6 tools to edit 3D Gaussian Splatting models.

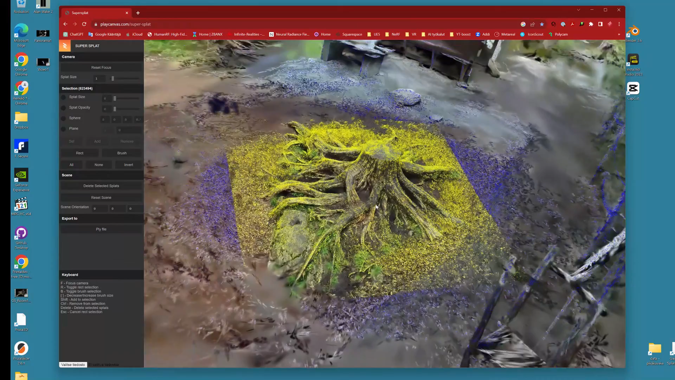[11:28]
splatting editor that makes it easy to make cuts and clean up your model
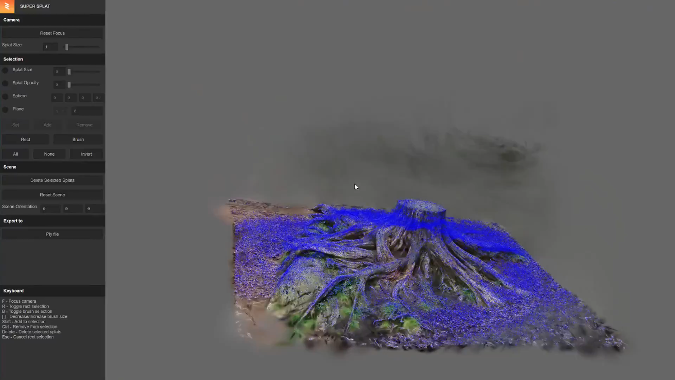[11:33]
it is free tool to use and it can be found in this url